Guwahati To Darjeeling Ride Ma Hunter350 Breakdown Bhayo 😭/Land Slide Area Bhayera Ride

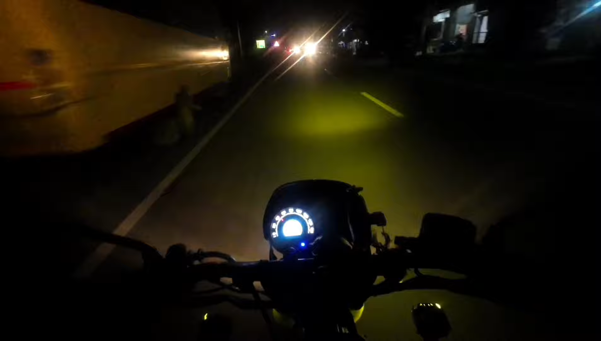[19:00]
मालबजार आइपुगेँ। मालबजारबाट चाहिँ गुवाहाटीको डिस्टेन्स भन्नुपर्दा चाहिँ 400 किलोमिटर रहेछ, लगभग 400 किलोमिटर। अहिले टाइम चाहिँ ठ्याक्क 7:00 त।
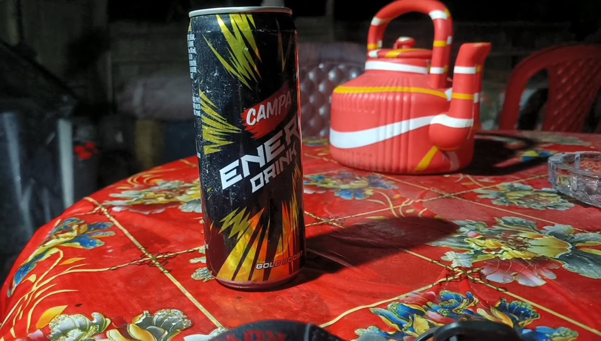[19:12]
निन्द्रालाई यस्तो भयो कि, अन्त यो ड्रिङ्क्स ब्रेक, यसले चाहिँ निन्द्रा लाग्दैन नि त बाइक चलाउँदा। फेरि रातितिर निन्द्रा लाग्यो भने फेरि प्रब्लम भइहाल्यो नि त।
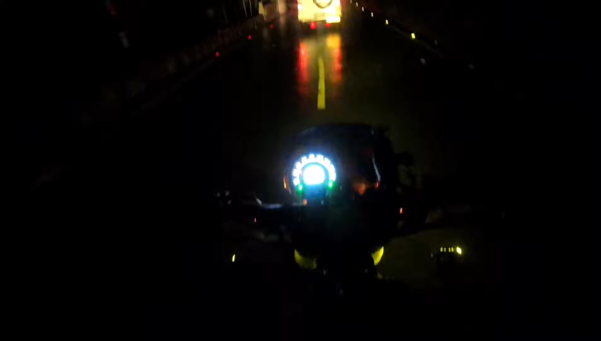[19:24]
ल त गाइस, आफ्टर राइडिङ 430 किलोमिटर म भर्खर कोरोनेसन ब्रिज पाकपुल आइपुगेँ त।
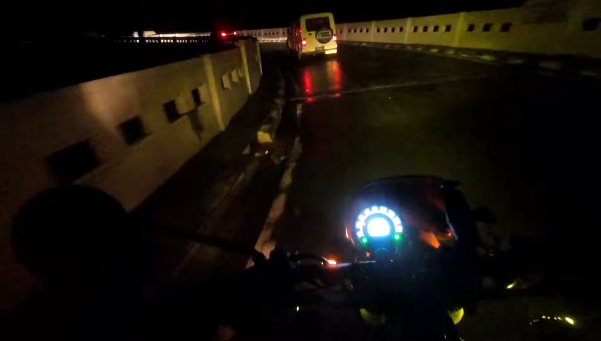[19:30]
अहिले ठ्याक्क 8:00 त। अब हेरौँ टिस्टाको बाटो के कस्तो छ। टिस्टा भएर जानु कि यता टिस्टा भ्यालीबाट जानु भयो, यसो हेरौँ। अब सोधखोज गरेर चाहिँ जानुपर्छ, किनभने मनसुनको सिजन हो।